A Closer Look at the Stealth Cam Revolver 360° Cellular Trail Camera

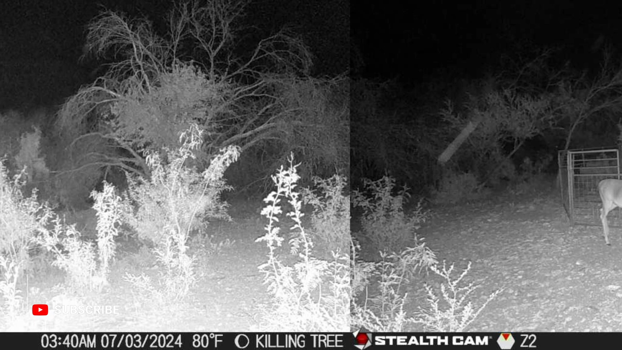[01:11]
You've got, you know, pigs destroying one end of it, you're trying to figure out how they're getting in and out of that area, now you can work around that and figure it out and dial it in. You also have the ability to shoot photos and videos with this. You can set it up in burst mode, just like all the great Stealth Cam models that are available. And it's all controlled by your Command Pro app.